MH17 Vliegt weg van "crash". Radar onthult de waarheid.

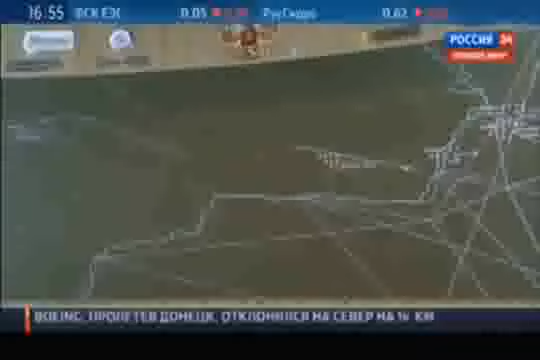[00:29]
Center of Unified Air Traffic Control System.
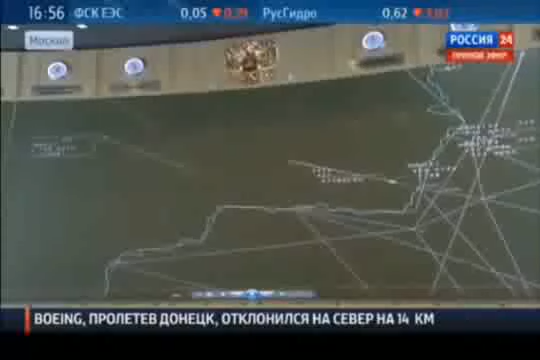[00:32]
The video clip presents the air control information on aerial situation in the region in the period from 5 hours 19 minutes p.m.
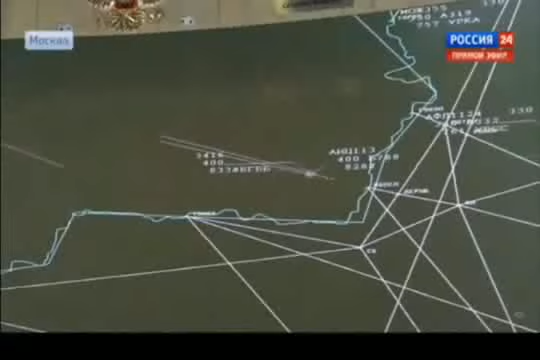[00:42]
to 5 hours 25 minutes p.m.
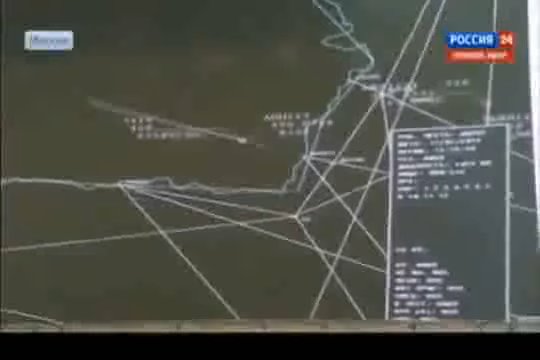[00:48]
Moscow time on 17 of July 2014.
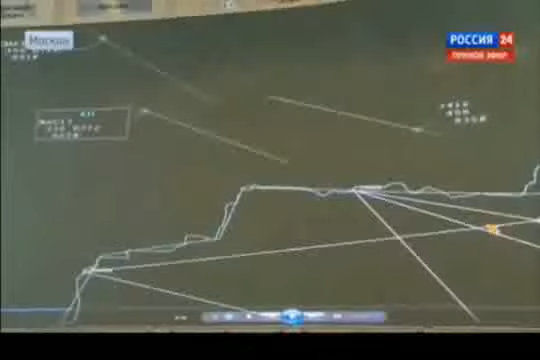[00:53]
Boeing 777 is heading towards the Russian Federation state boundary and is to cross it in the point of Tonak.
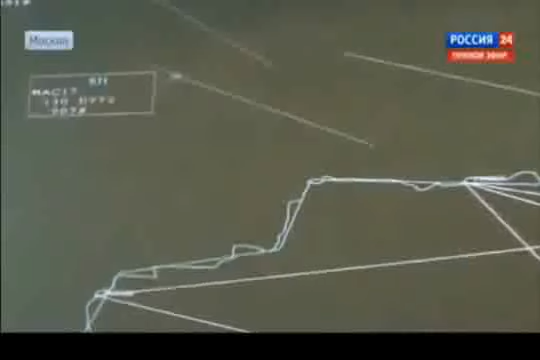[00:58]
At 5 hours 20 minutes p.m.
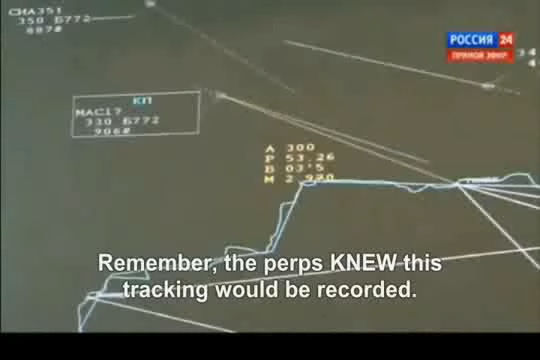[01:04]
at the distance of 51 kilometers from Russian Federation state boundary, at the azimuth of 300 degrees, the aircraft started to lose its speed abruptly.
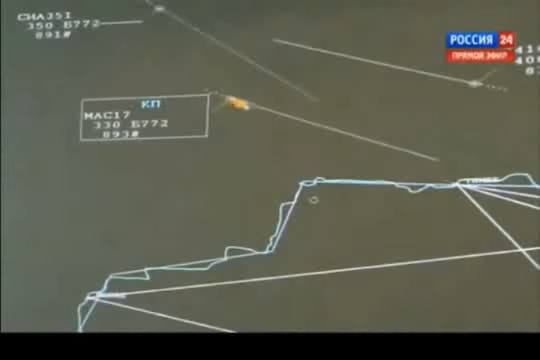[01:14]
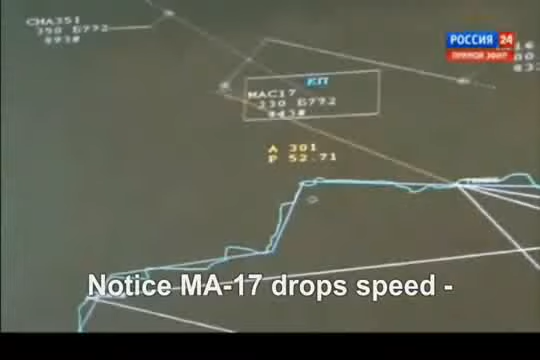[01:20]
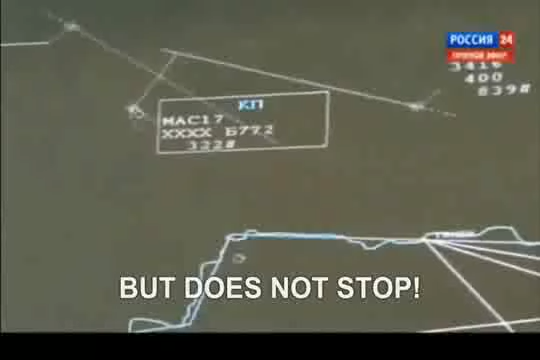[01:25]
At 5 hours 21 minutes 35 seconds p.m., with the aircraft speed of 200 kilometers per hour at the point of Boeing crash, there is new mark of an aircraft to be seen.
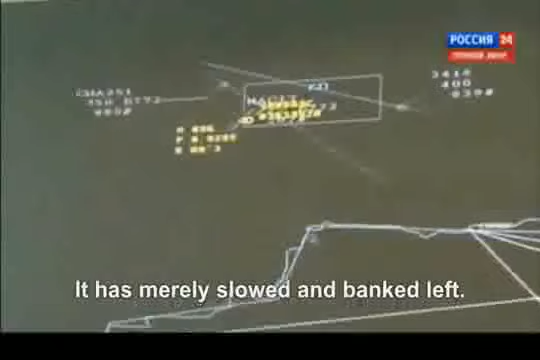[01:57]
The air control officer inquiring the characteristics of the newly appeared aircraft couldn't possibly get them, because it's quite possible that the aircraft had no secondary detection system mounted on it,
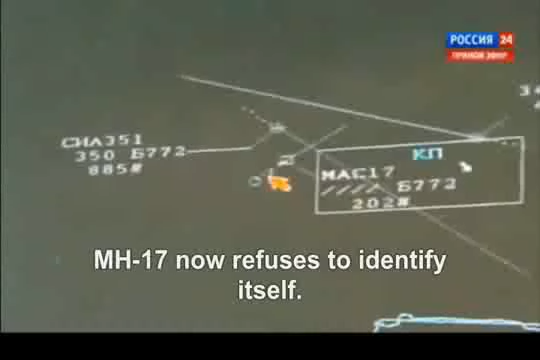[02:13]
which is pretty typical for military aircraft.
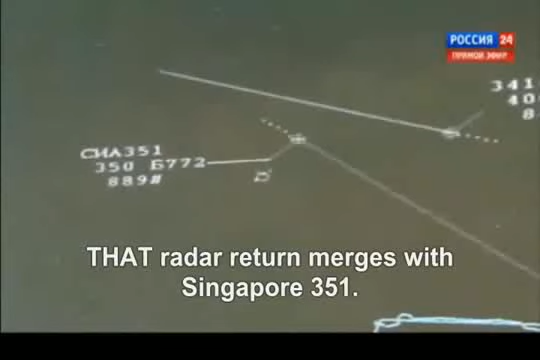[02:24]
The early detection of this aircraft appeared to be quite impossible, because the aerial situation control is
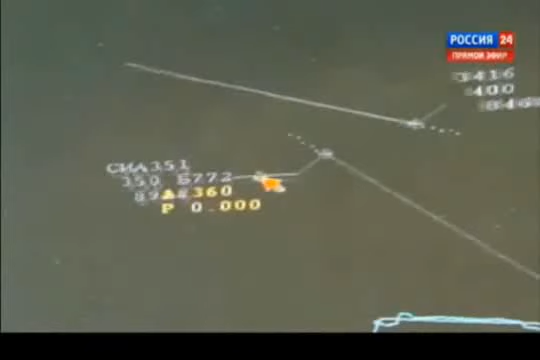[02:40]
usually performed by radars working in a standby mode, which detection possibilities at the given distance are over 5,000 meters altitude.
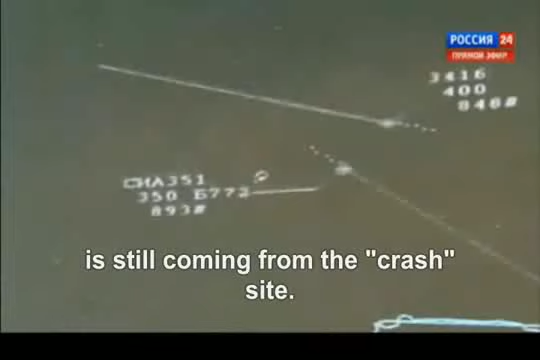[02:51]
The detection of the aircraft turned out to be possible as the aircraft ascended.
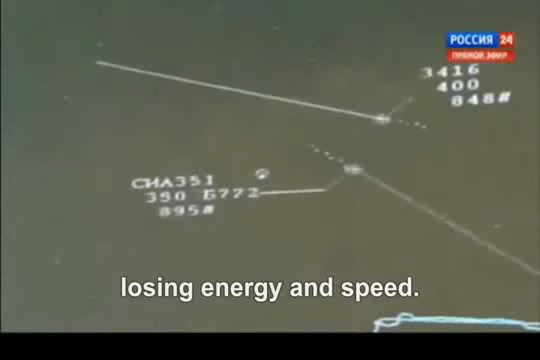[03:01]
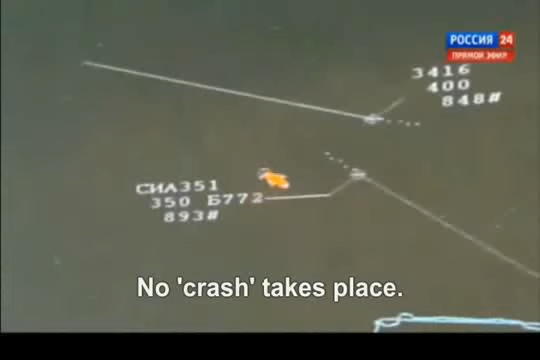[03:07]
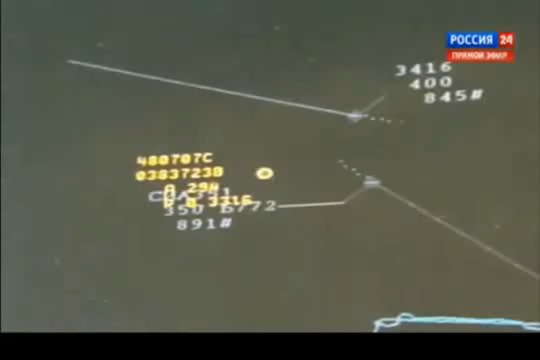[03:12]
The further aircraft flight properties changes on its route testify to the fact that it is now flying in the area of Boeing crash.
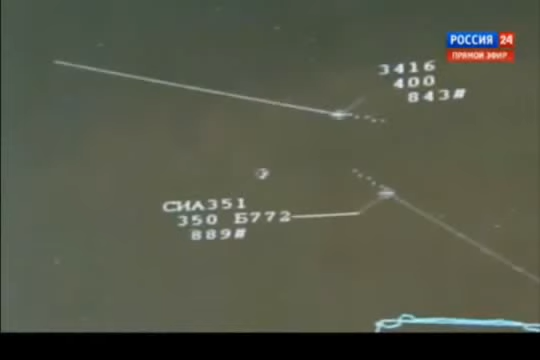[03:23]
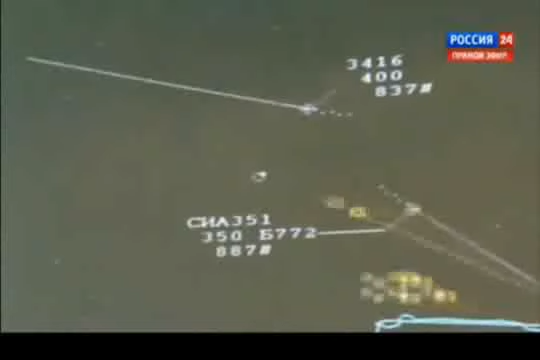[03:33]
Earlier, the Ukrainian officials reported that on the day of the Boeing 777 crash, there were no military aircraft available in this region.
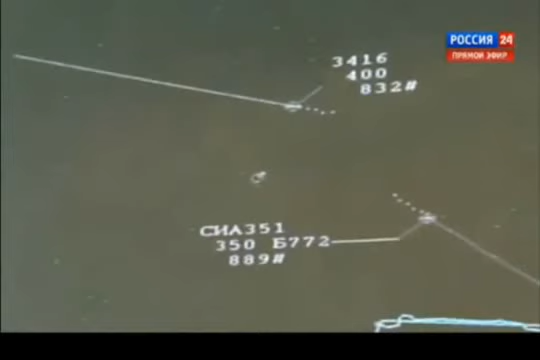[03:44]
So, as you can see, this doesn't appear to be true.